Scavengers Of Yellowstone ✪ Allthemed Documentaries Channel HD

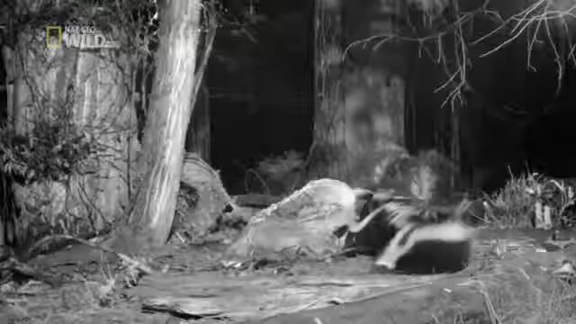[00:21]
Skunks flash a warning then relish the soft parts
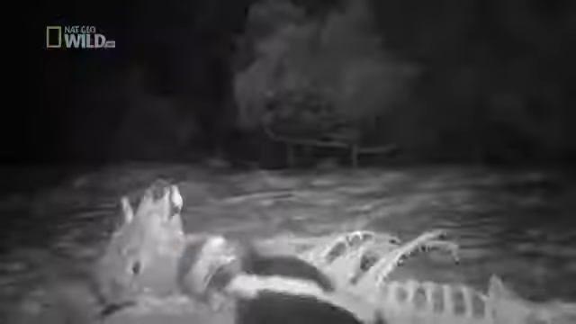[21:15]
I saw numerous scavengers take advantage of mountain lion kills.
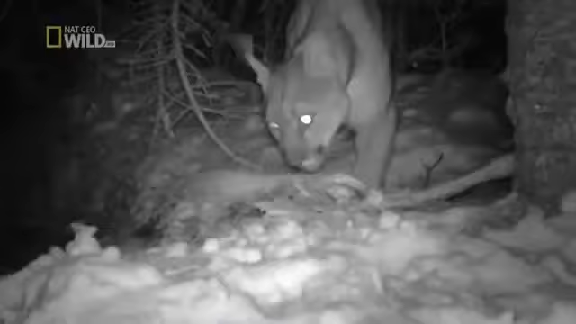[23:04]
Martins showcase a talent for survival, but not dominance.
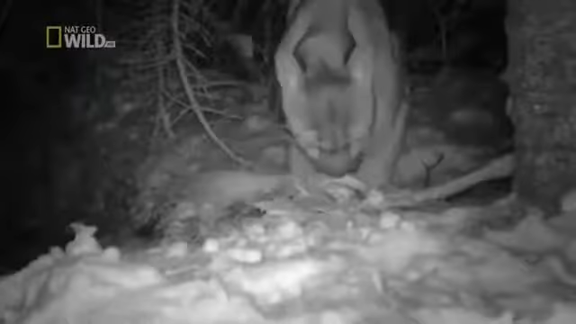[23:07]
When push comes to shove, speed only gets you so far. The real contest will be settled here,
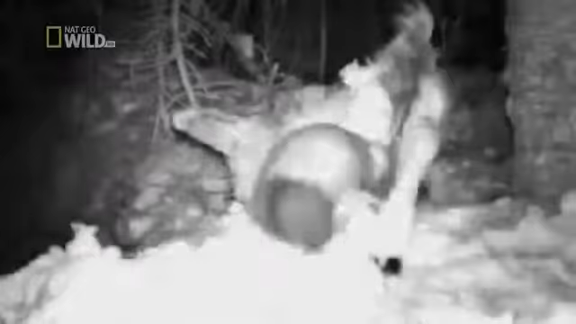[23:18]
at the deer carcass, as soon as the lion leaves.
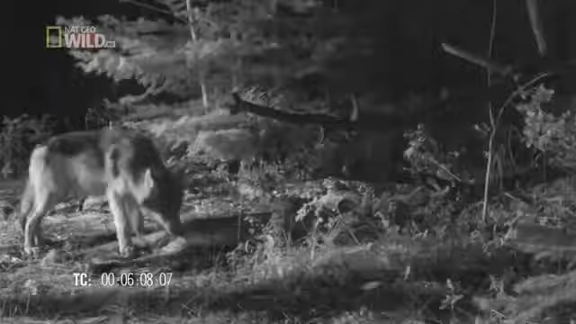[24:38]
In a pinch, they'll live off just hide and bone.
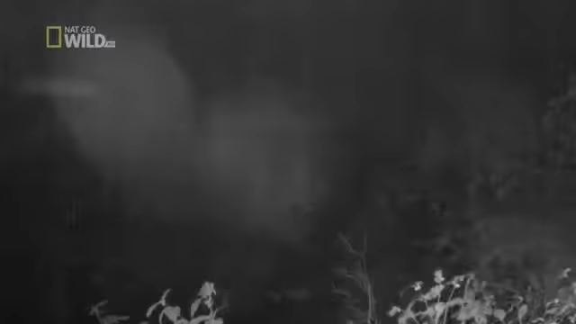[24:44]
He's acting hesitant. Something's up. This wolf wants no part of the carcass.
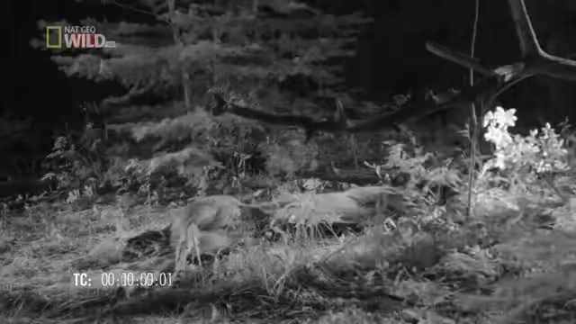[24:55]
Without the protection of the pack, he looks vulnerable, even shy.
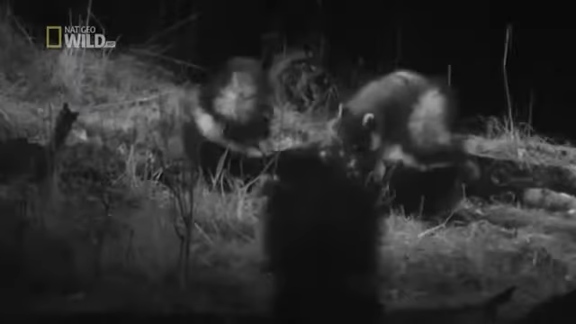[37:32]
Definitely the family of skunks, but they have a friend along. And they're not getting along, so I don't think they're friends. A little more tooth and claw, and this stink bomb might explode. The raccoon may be outnumbered, but size, razor-sharp claws, and lightning-quick reflexes allow him to hold his own. At least for the moment.
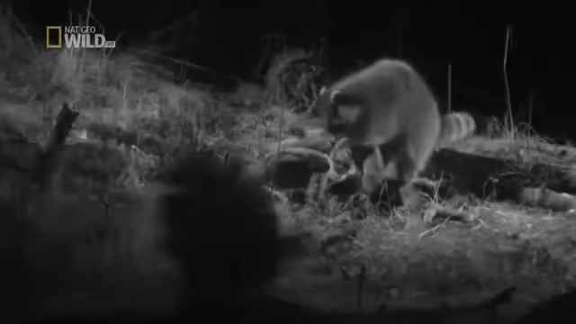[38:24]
The raccoon's trying to clean himself with a spray. Skunk spray is like tear gas. A volatile brew of noxious compounds that chemically irritate eyes and sinuses. I'm sure things don't taste very good when you have odor de la skunk right on your face. Something tells me, this raccoon won't push his luck next time.
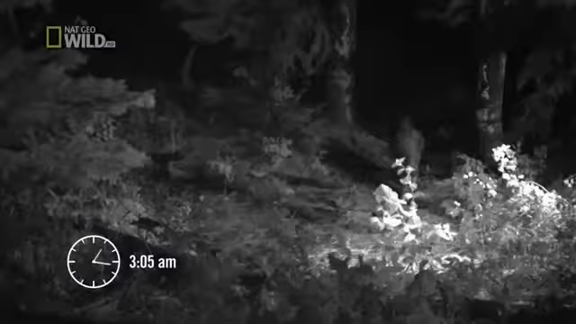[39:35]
I've got a wolf right over there on the carcass.
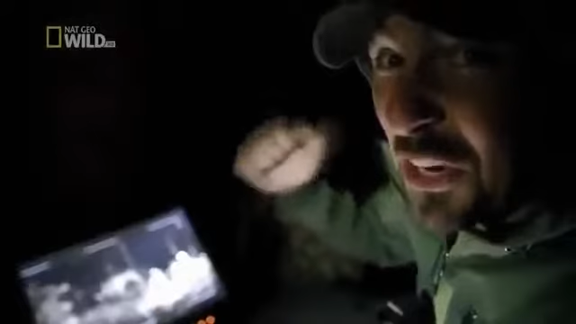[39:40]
I've got a wolf right over there on the carcass. I've got a wolf right over there on the back. The wolf is brave.